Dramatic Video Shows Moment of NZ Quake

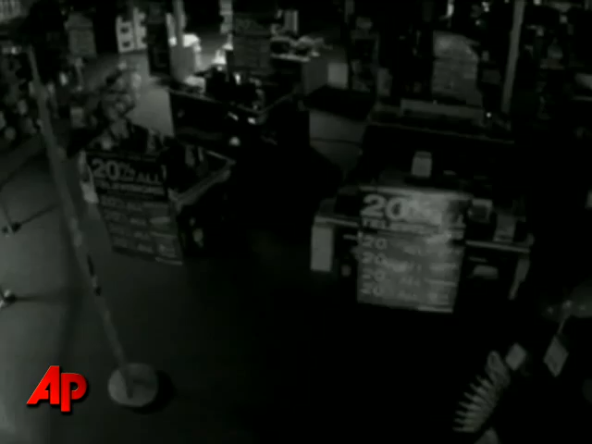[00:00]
Newly revealed, a surveillance camera records the moment New Zealand was struck by its worst earthquake for many years.